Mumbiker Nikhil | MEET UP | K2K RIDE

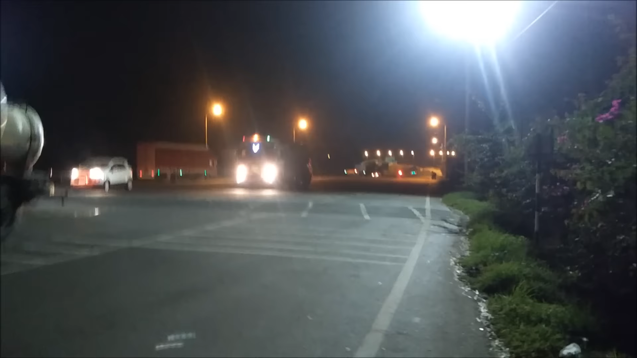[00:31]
he is my inspiration so waiting for him since a long time this is the toll it's good to wait on nh4 it feels good